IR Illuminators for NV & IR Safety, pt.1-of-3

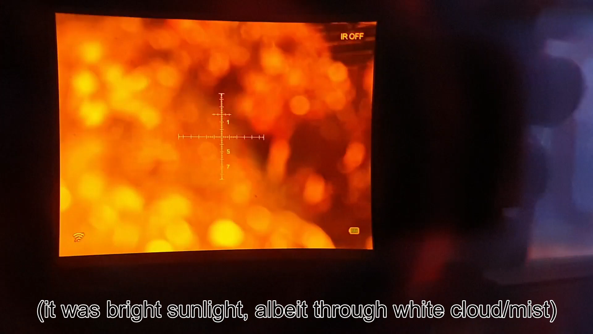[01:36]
And trying to show how that, there we go, that reticle seems to be very bright, almost fluorescing.